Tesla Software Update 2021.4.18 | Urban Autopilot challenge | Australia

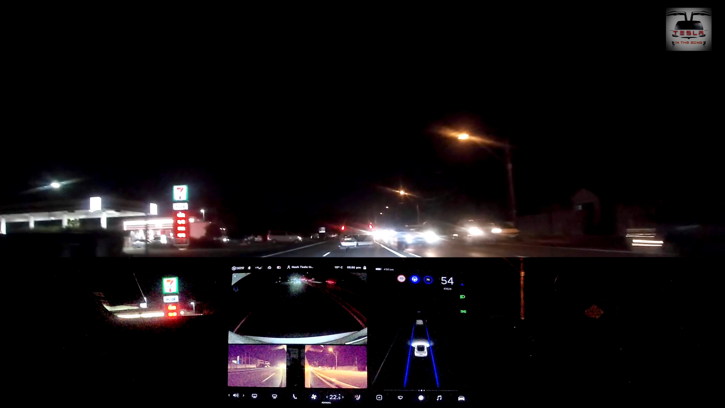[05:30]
barely see this guy but the car saw him much before i could and it reacted to him as it should these autopilot software are just simply brilliant tesla is simply hitting it out of the park with these autopilot updates and these are the kind of things that make me really optimistic that this is the company that's going to take us to a future where we don't have to drive our cars manually now don't go anywhere because up ahead the car actually takes a 90 degree left turn and this
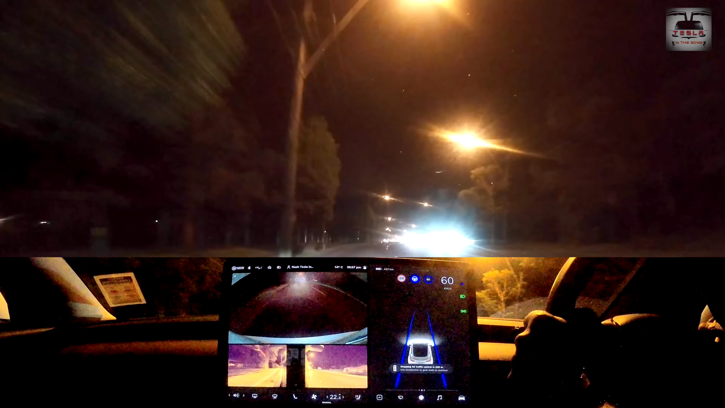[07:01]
now for the last segment of this video the car also took a left turn at a roundabout this has been the most impressive autopilot test in a very long time in the tesla model 3 and i am super impressed thank you very much for watching folks if